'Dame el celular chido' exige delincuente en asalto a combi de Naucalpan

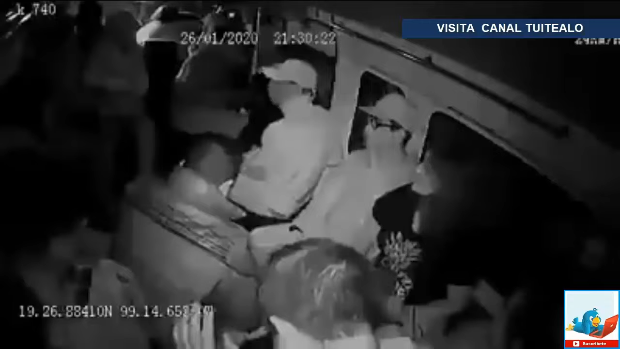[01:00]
La unidad captaron el momento en que tres delincuentes amagan a los usuarios para despojarlos de sus pertenencias. Los sujetos se hacen pasar por usuarios y luego de unos minutos comienzan a exigir las carteras y celulares a los pasajeros. ¡Dame el celular! ¡Córrele! ¡Dame el celular chido! ¡No te pases o te meto! ¡Iv! Amenaza uno de los delincuentes. Los hechos ocurrieron el pasado 26 de enero, a las 21.30 horas, cuando el vehículo circulaba sobre Boulevard Luis Donaldo Colosio.